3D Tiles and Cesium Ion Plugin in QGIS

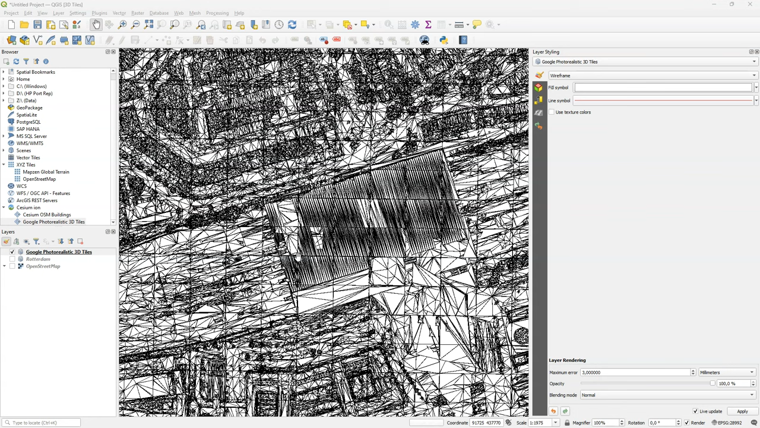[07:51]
Here it also makes sense to use the texture colors, which gives the average color of the texture
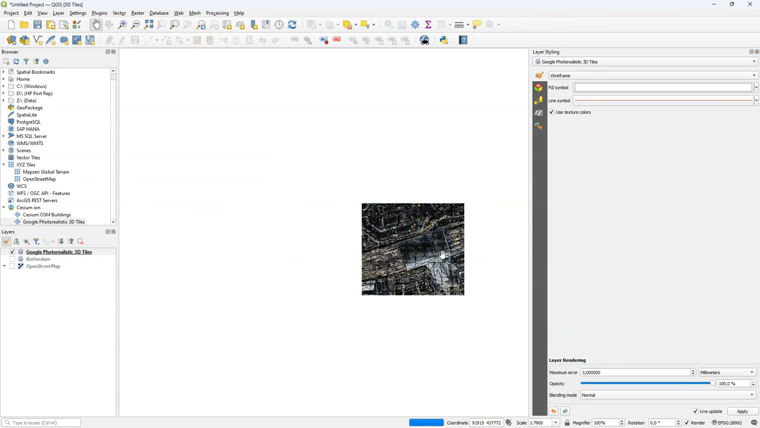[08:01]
to the wireframe to fill the faces.
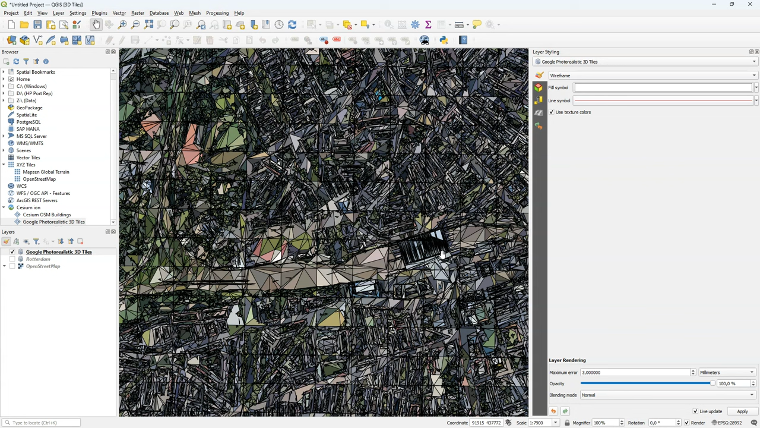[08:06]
And it gives a nice mosaic here.
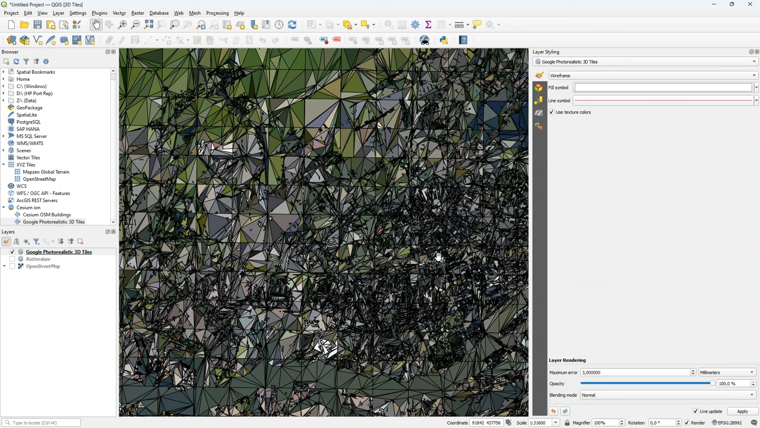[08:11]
At the bottom, you also see maximum error.